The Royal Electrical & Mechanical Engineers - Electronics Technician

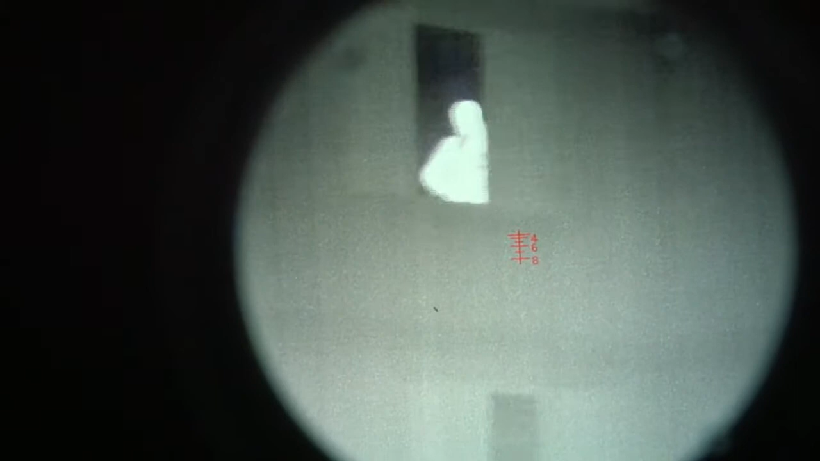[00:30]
It could be anything from thermal imagery, sights, to night vision goggles,